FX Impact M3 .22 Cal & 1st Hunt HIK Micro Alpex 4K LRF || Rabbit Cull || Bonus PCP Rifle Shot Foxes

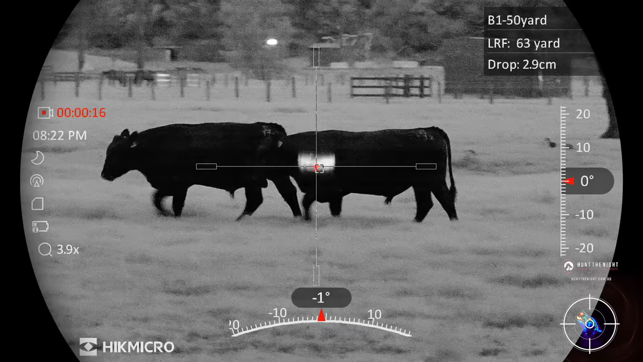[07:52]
Watch that, about 60 yards away. And that image is still certainly usable, as long as there's not too much cover, ducks and stuff moving around out there.
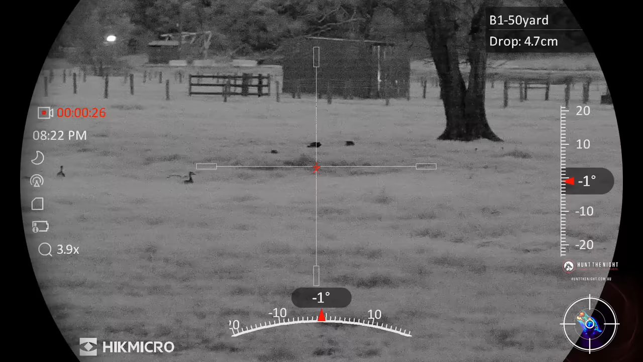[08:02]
One thing I don't like is the size of the LRF splash. It's quite wide. It's probably still precise enough for short feed levels, but
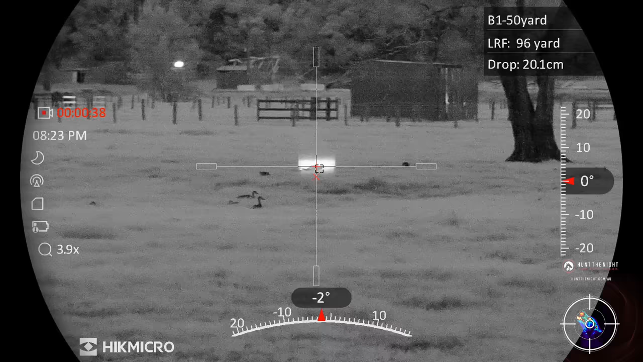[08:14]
if it was longer grass, it could be a problem. We'll have to find out.
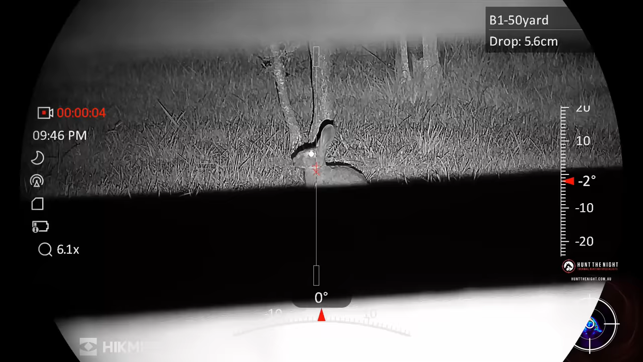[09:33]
Another one out there in the grass, but it's hard to see.